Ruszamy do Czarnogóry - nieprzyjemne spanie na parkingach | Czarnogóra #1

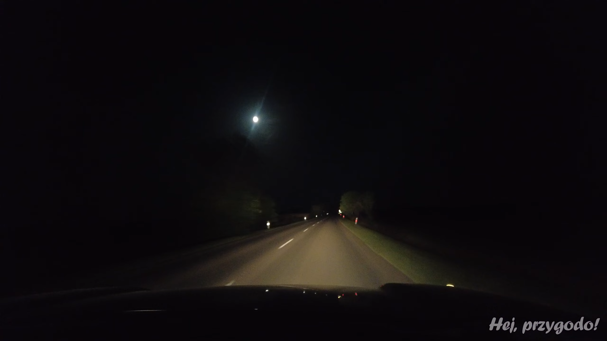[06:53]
Droga w zasadzie pusta. I do przodu.
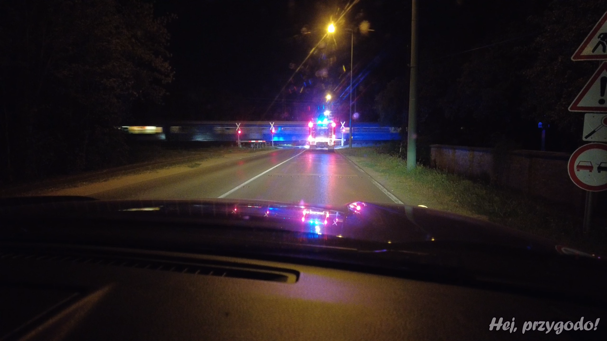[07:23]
Ale musiała się zatrzymać, bo zamykały się akurat rogatki, więc musi czekać na przejeździe. Więc ten, kto na nią czeka? To słabo, ale na szczęście szybko przejechał pociąg i szybko się otwierają, także pojedzie już sobie. Ciekawe, czy trafimy na jakiś wypadek, czy to jakaś inna akcja. GPS wyprowadził nas na taką wolną drogę. Ale tylko dlatego, bo wcześniej słuchaliśmy tak połowicznie map Google'a, która pokazywała omijaj pełne te płatne odcinki,